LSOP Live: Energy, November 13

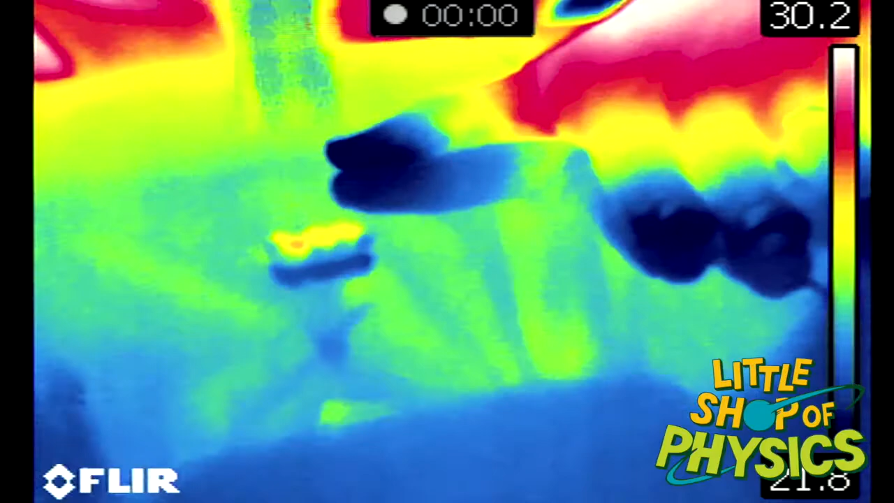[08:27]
And as I pound on it, look at the bear warm up. Oh my gosh, that is a smoking hot gummy bear right there.
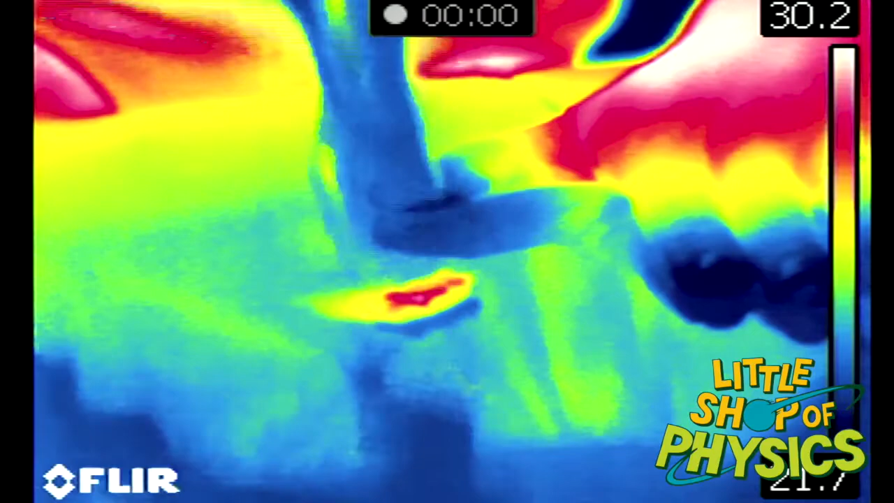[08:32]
It is getting toasty. Check it out. Check out the bear next to my fingers.
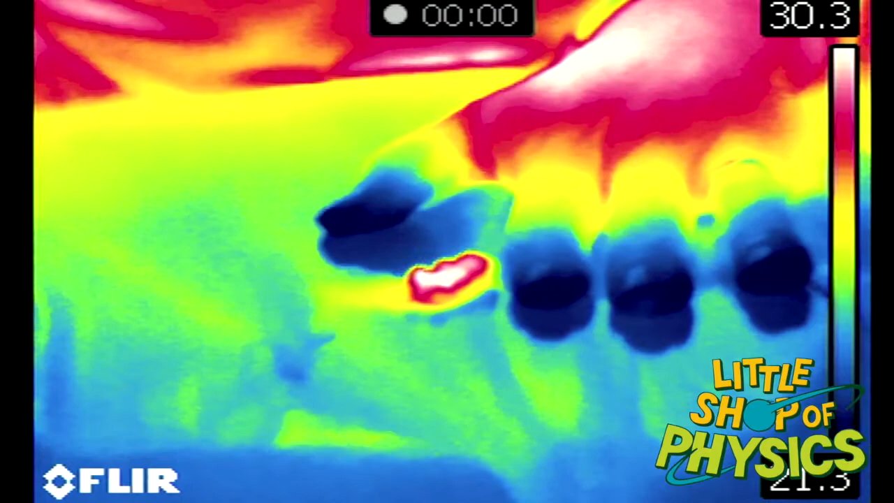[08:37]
Cold fingertips, hot gummy bear. Wow, that is a smoking hot gummy bear right there.
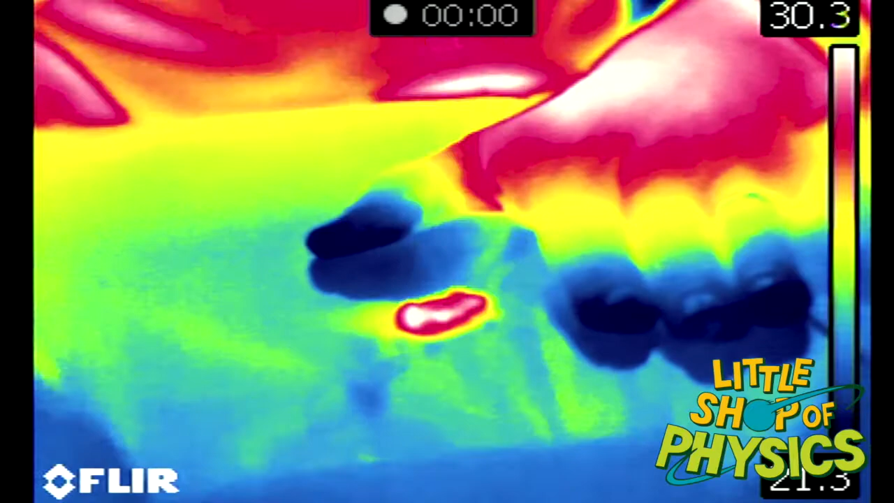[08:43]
And it's hot because I have put energy into it.
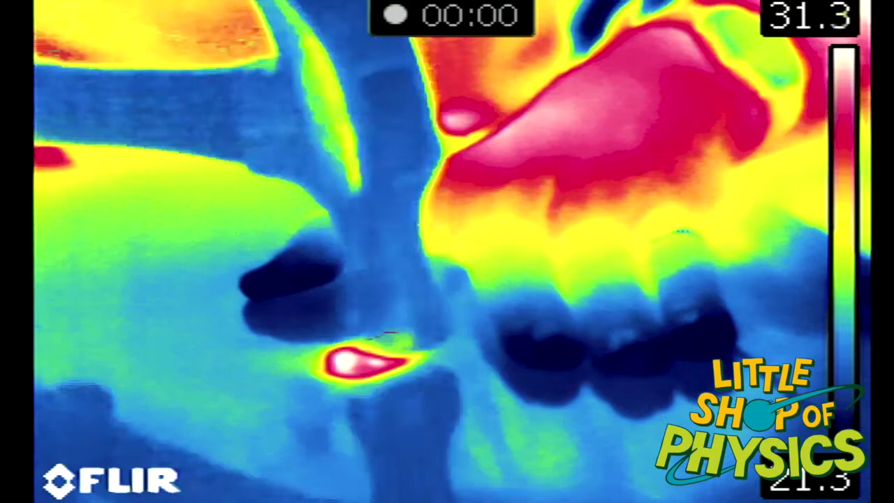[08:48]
I lost kinetic energy of the hammer. I picked up thermal energy of the gummy bear and actually feeling it.
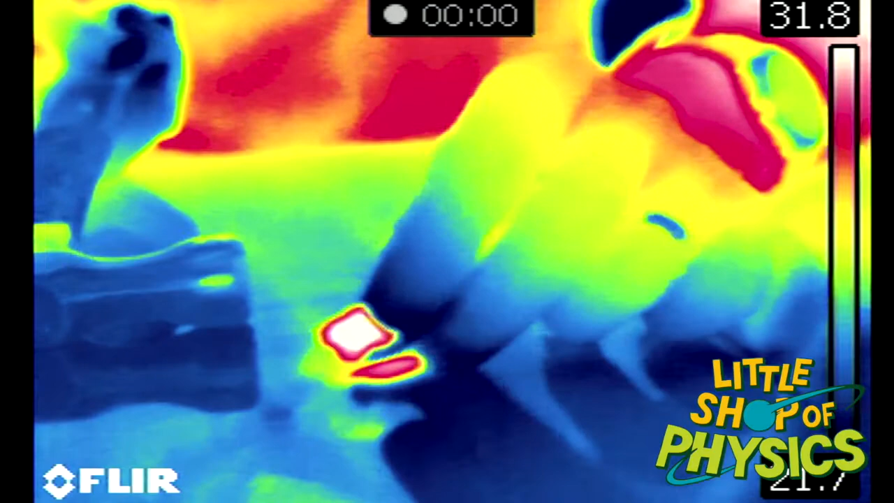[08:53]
That is, wow, it left a warm spot on the table. That is awesome.